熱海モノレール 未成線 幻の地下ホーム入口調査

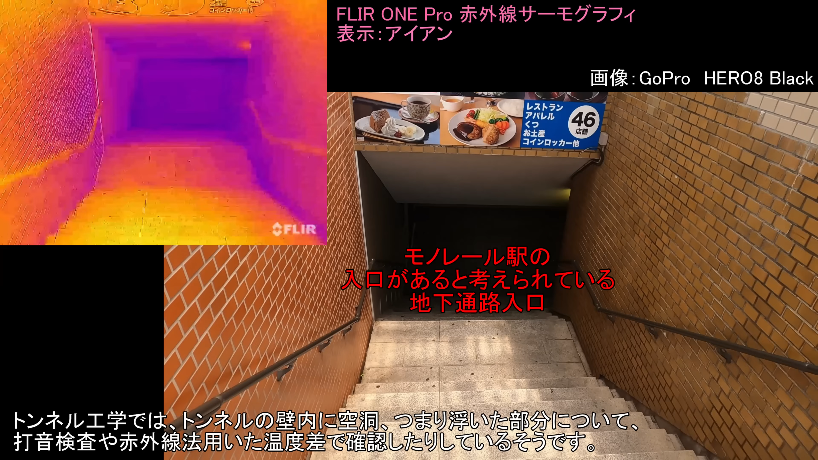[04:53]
浮いた部分について打音検査や赤外線法を用いた温度差 で確認したりしているそうですちなみに赤外線法とは測
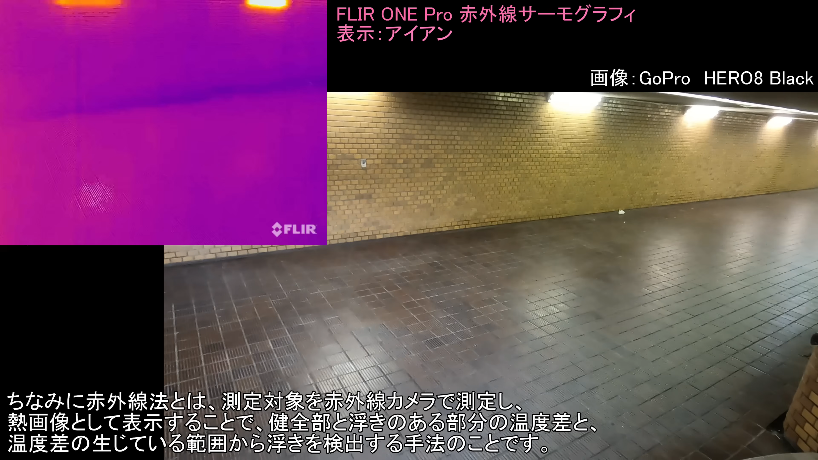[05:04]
定対象 を赤外線カメラで測定し熱画像として表示することで健全部と 浮きのある部分の温度差と温度差の生じている範囲から浮きを検出 する手法のことです
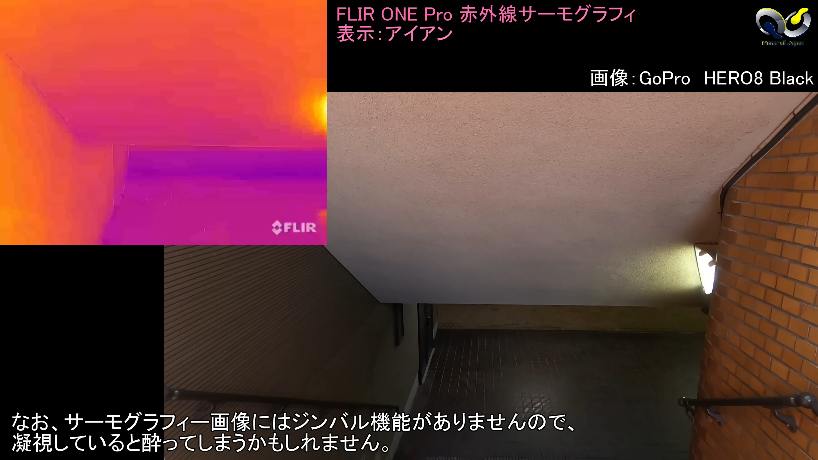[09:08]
なおサーモグラフィー画像にはジンバル 機能がありませんので凝視していると寄ってしまうかもしれません併せて盗撮影は安全に配
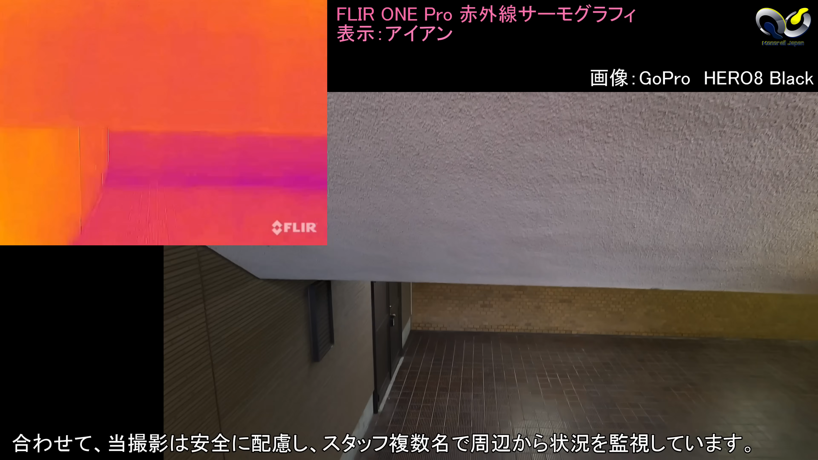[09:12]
慮しスタッフ 複数名で周辺から状況を監視しています現地へ向かわれる方はくれぐれ も通行人にご注意ください
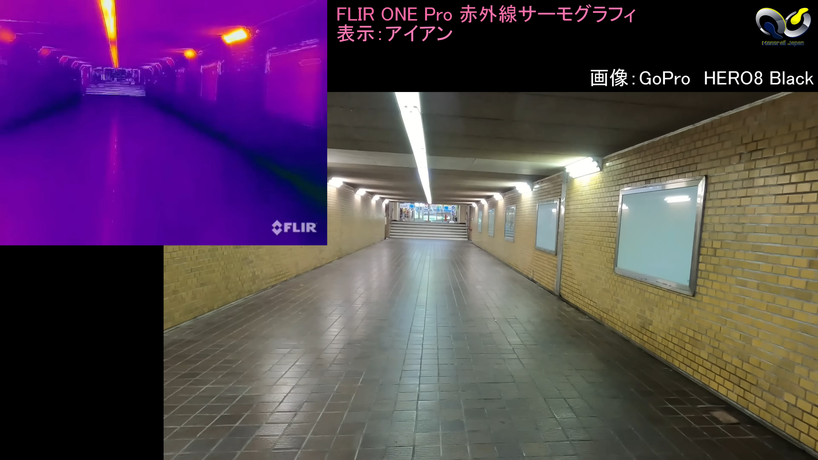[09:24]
さて画像は今回の対象区間となる 地下通路に入りました当室の想定ではこの左の壁に地下 ホームへの入り口を設けるはずだったと想定していますもしこの左の壁の中に地下ホーム への入り口用の空間があったとするならば微妙たるものかもしれませんが 温度変化が感知できるはずです左手の壁を重点的に観察してみましょう
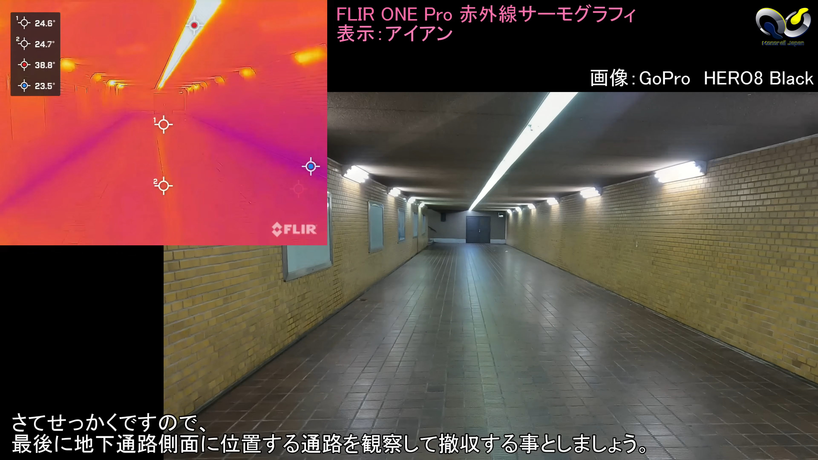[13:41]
通路 を観察して撤収することとしましょうこちらが側面通路のサーモグラフィー です
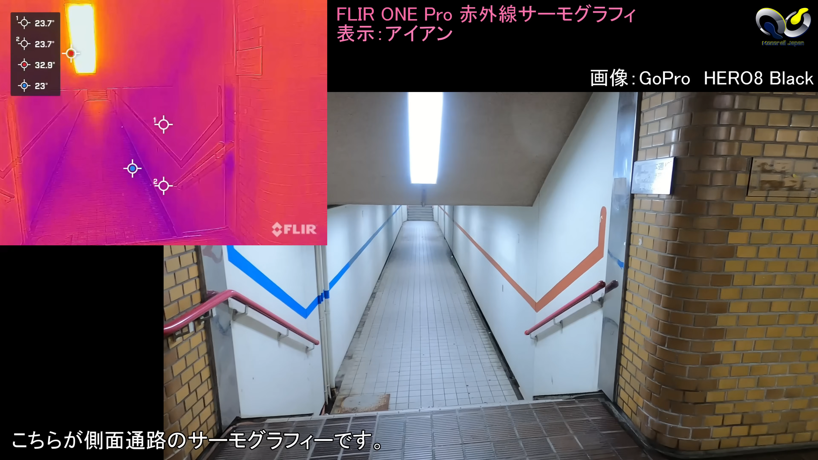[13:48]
こちらはあくまで参考動画といった ところでしょうか
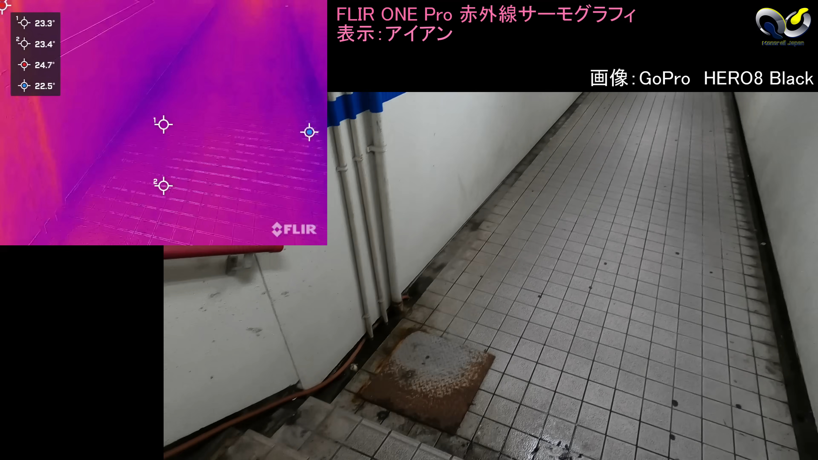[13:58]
こちらの側道も床面の隅に溜まった 水分で急熱が起きているようですまたこの先天井が荒れている場所 がありましたが雨水が染みて傷んでいるようです
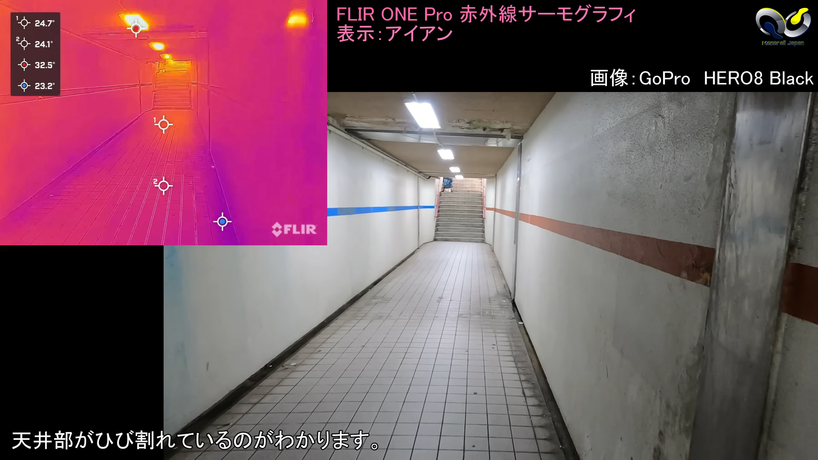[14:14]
天井部がひび割れているのがわかりますサーモグラフィーは本来こういった 使い方をするのでしょう
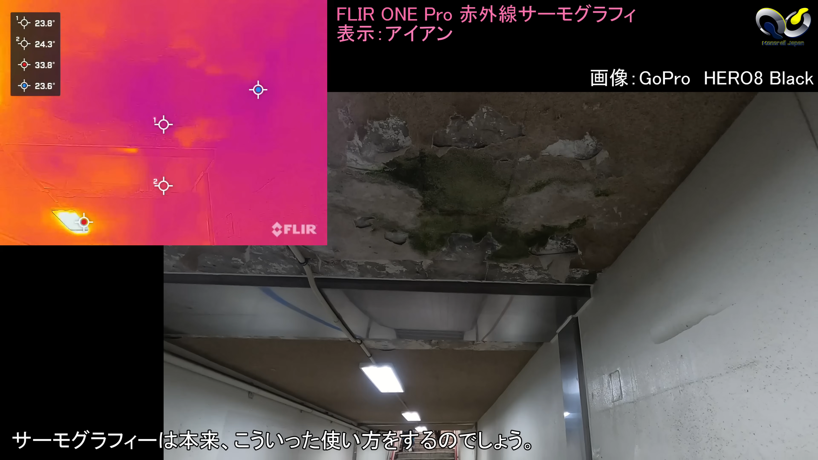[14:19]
地下通路を後にし ビルの反対側へ移動します
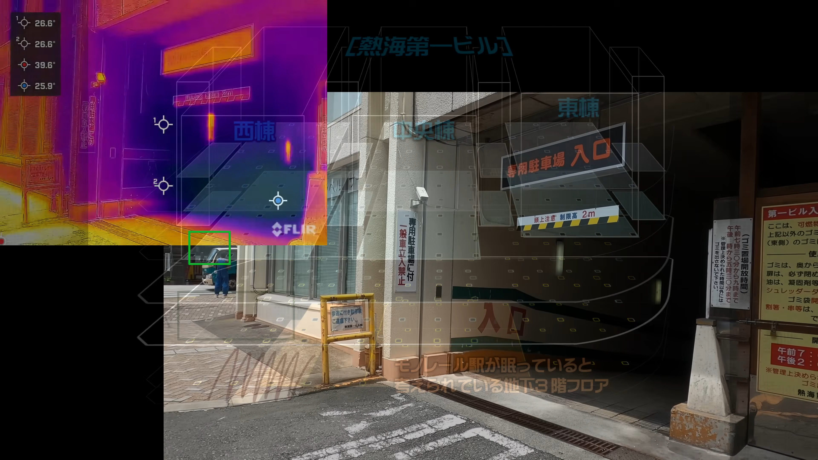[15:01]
こちらが駐車場のスロープ部 モノレールの軌道部分は画像右手のこの位置の真下に 眠っていると考えられます
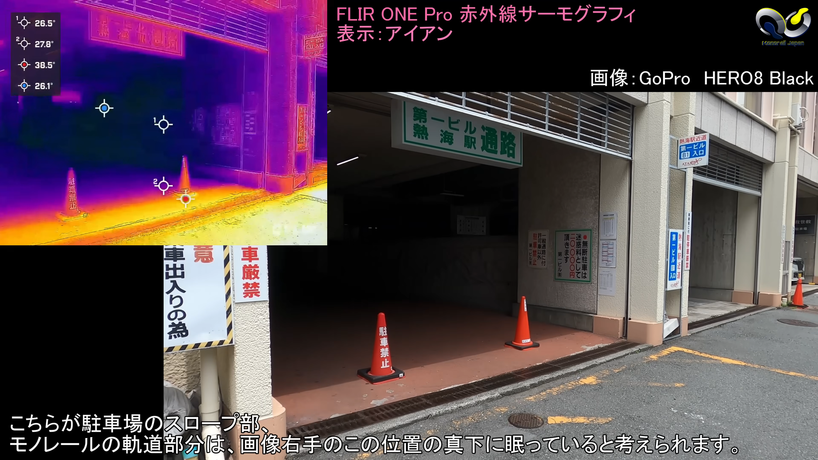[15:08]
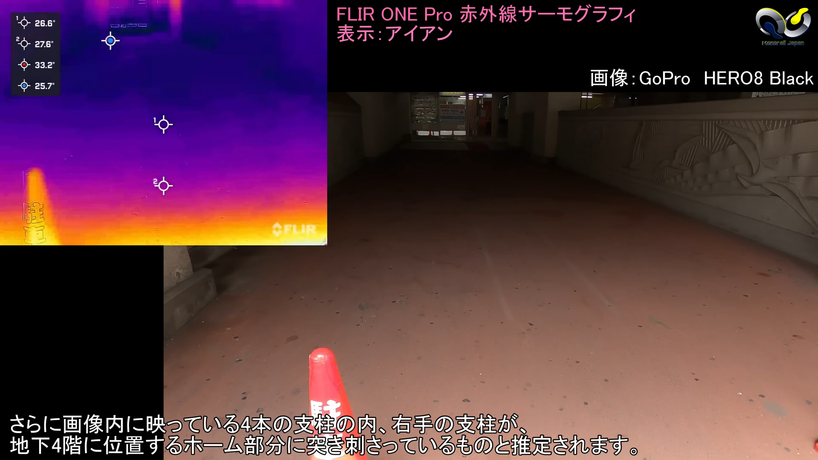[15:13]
さらに画像内に映っている4本の 支柱のうち右手の支柱が地下4階に位置する ホーム部分に突き刺さっているものと推定されます
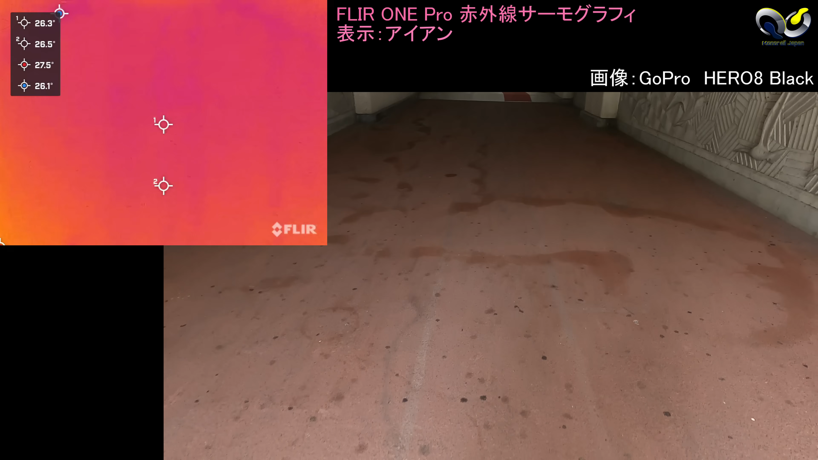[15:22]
参考までに奥手の室内が青黒 く映っているのは室内にエアコンが効いている状態 だからですドアの縁の部分が特に青黒く映っていて冷気が外に漏れ出しているのが よくわかります
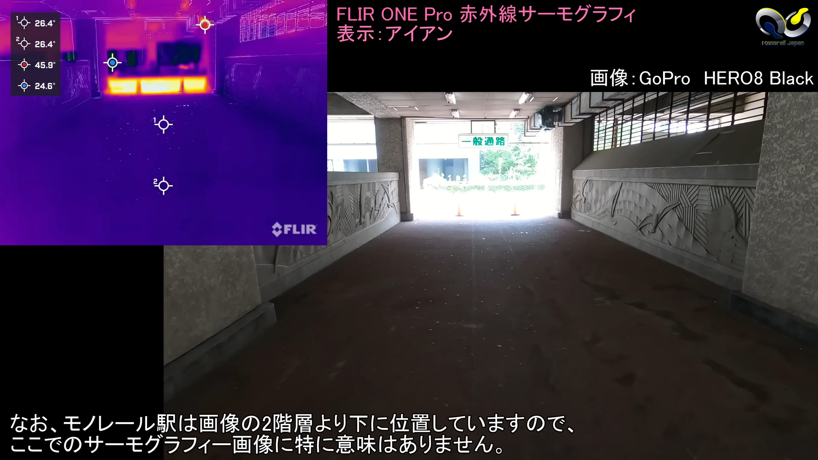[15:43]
なおモノレール駅は画像の2階層 より下に位置していますのでここでのサーモグラフィー画像に 特に意味はありませんあくまで参考としてご覧ください